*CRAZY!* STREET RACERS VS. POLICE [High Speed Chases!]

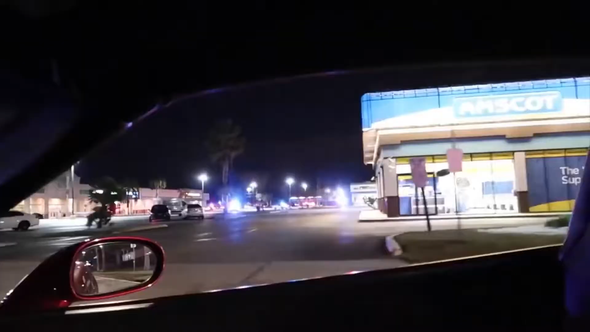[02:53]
That's where we were just at.
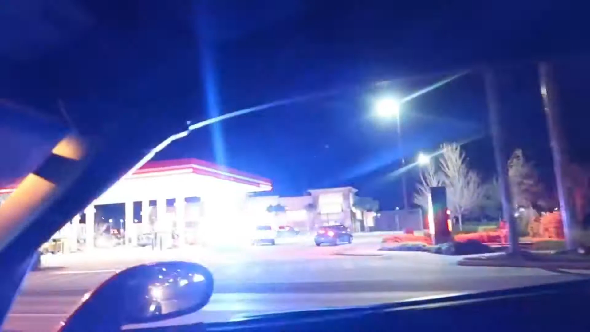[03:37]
Oh wow, there's four cops pulled over. Oh, I guess everybody's right there, huh?
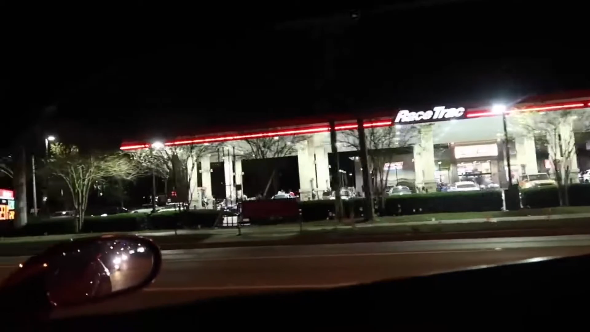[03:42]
I don't think his headlights are on, that's why.
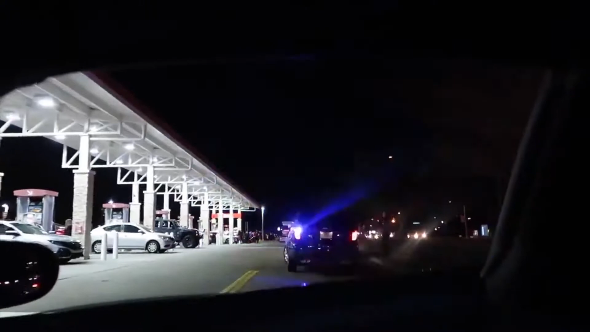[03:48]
Oh, there's a cop right here too. We've seen like 10 state troopers just take off, bro. There was a challenger too. Challenger dude, state trooper.
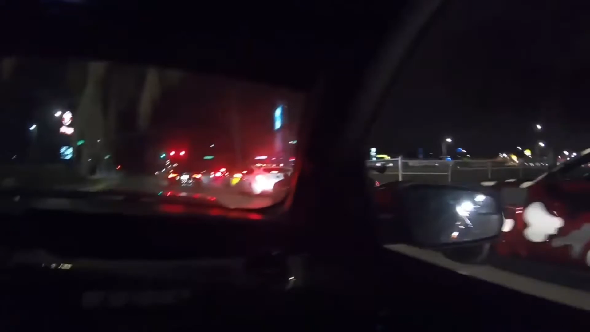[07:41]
Following them. Where are these guys going? Oh, wow. No way. They do have the whole thing sectioned off. How crazy is that?
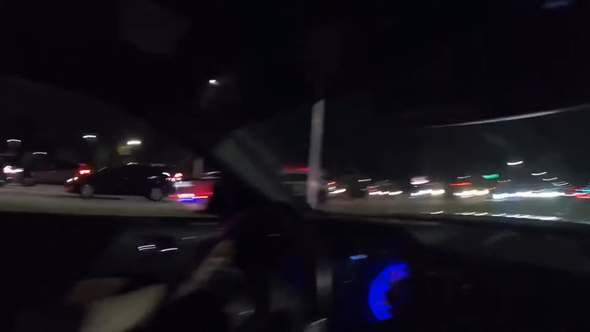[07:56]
There's a cop right there, too.